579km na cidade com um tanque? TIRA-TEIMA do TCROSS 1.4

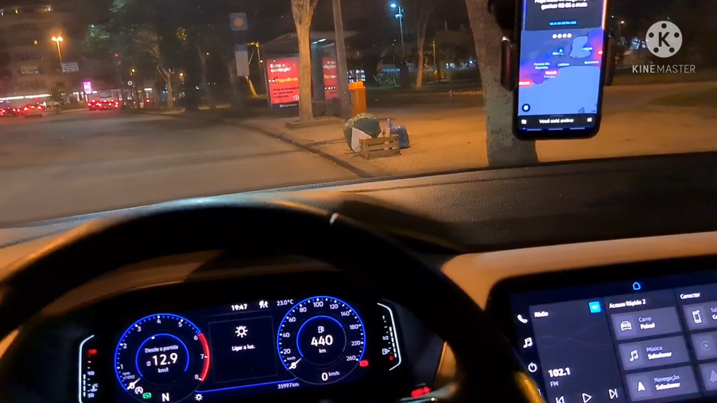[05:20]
Com o carro pesado Botar 4 pessoas 5 pessoas Pra gente ver Pra gente ver esse consumo Na estrada aí Breve, breve Vai ter esse vídeo aí Pra galera aí Ver como é que fica o consumo Do T-Cross na gasolina Valeu, galera!
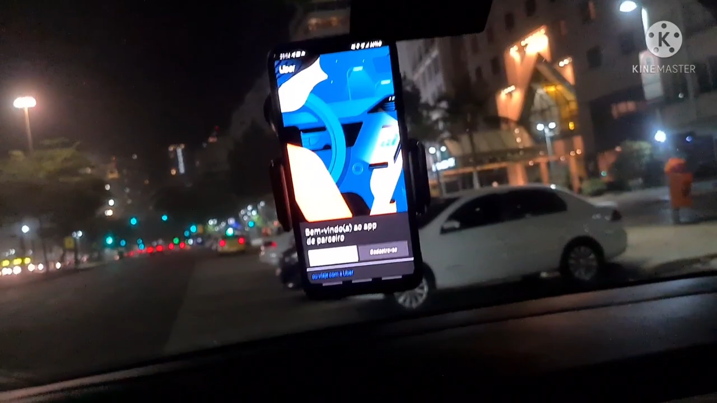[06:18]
o importante É o consumo Que tá em 12.6 Ali Valeu?
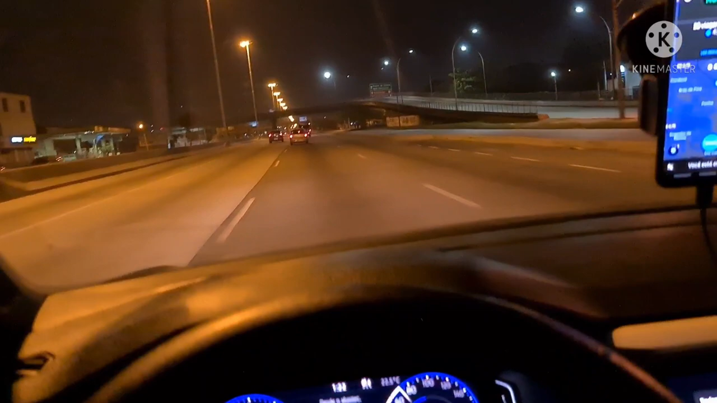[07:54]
Dividir e saber Se tá certo e o mesmo A gente sabe Que o computador de bordo Ele dá uma diferençazinha, né? De 10% Pra menos, né? Mas a gente vai tirar Essa prova real aí amanhã Valeu?
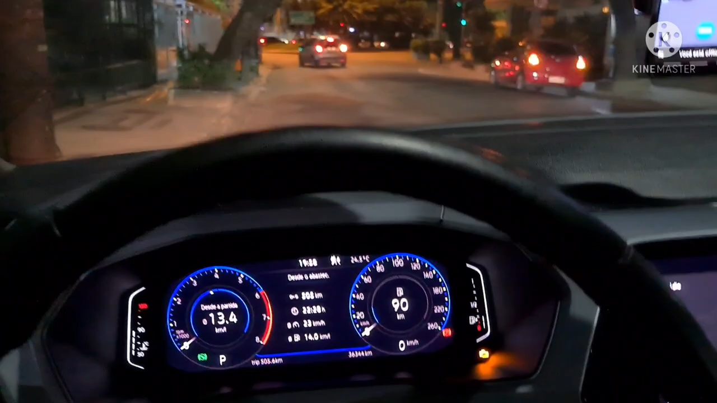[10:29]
Não entrou na reserva ainda Vamos zerar esse tanque Até o talo Pra saber quantos quilômetros Ele vai rodar